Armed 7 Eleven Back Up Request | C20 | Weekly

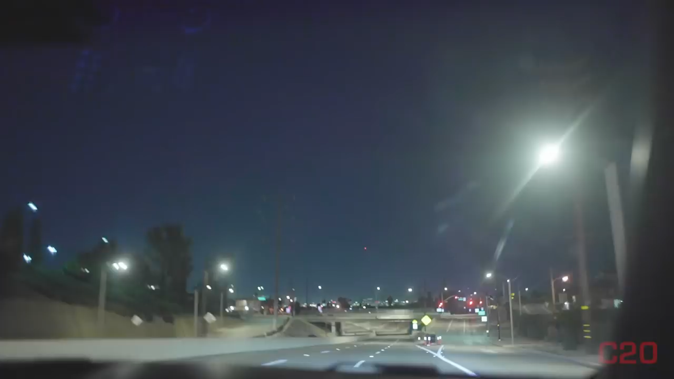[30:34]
This is the, uh, Los Angeles and Slauson, which might as well be a freeway.